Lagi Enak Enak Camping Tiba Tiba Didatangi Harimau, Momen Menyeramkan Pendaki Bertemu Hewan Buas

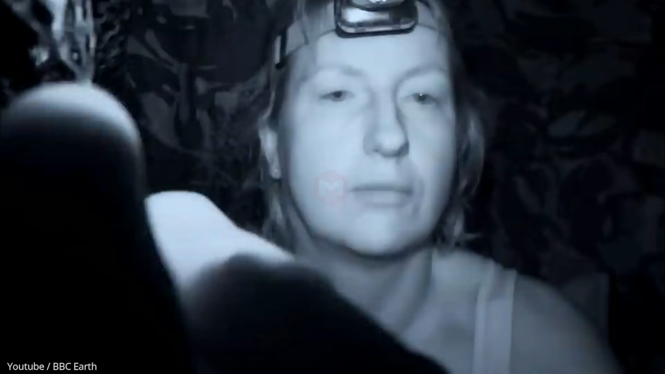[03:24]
Saat malam tiba, ia menghidupkan kamera malamnya karena penasaran hewan-hewan apa yang ada di sekitarnya. Namun, ia dibuat sangat terkejut.
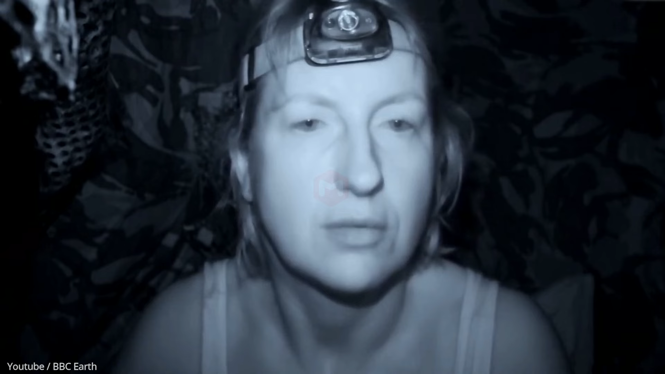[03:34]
Ternyata terdapat hewan yang menyerupai kucing besar yang terekam kameranya.
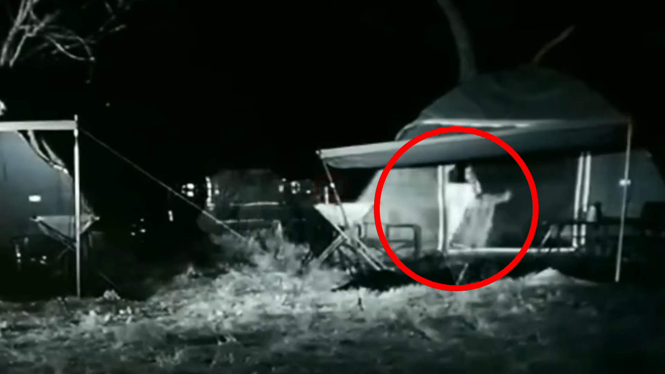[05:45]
Pria itu selalu berteriak ketika singa hendak masuk ke tenda tempat dia bersembunyi.
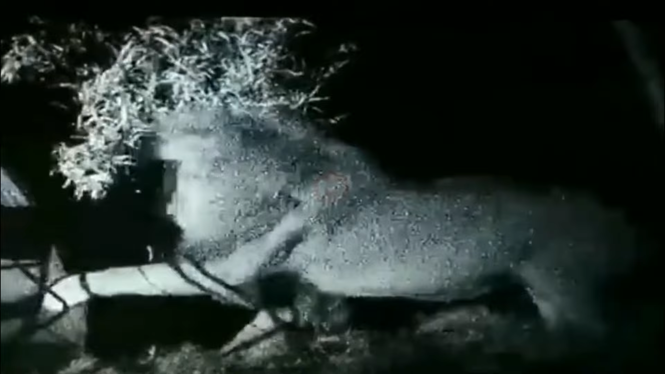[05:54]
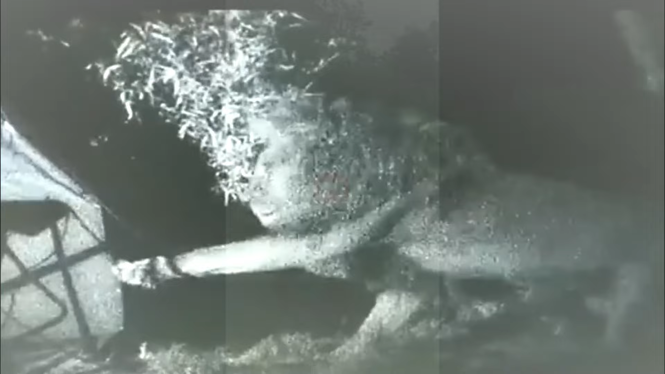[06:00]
Ini adalah detik-detik kejadian seorang pendaki yang baru bersantai melihat kembandangan alam tiba-tiba diserang oleh seekor macan tutur.